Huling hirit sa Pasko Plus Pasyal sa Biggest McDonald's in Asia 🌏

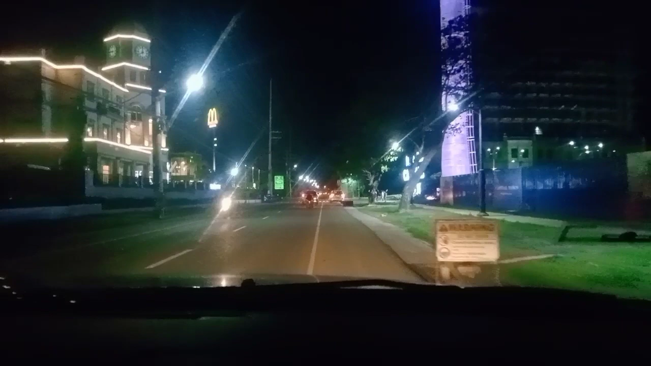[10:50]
Ayan yung makita yung ayan yung McDo sa kadilang kami galing. Hindi, dito naman kayo mag-video dyan. Ayan o.
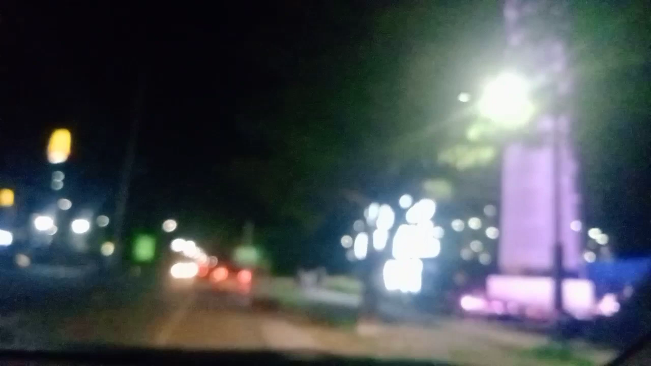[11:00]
Ayan, dyan kayo niyan. Angin to tayo dito. Dali, mag-picture lang tayo.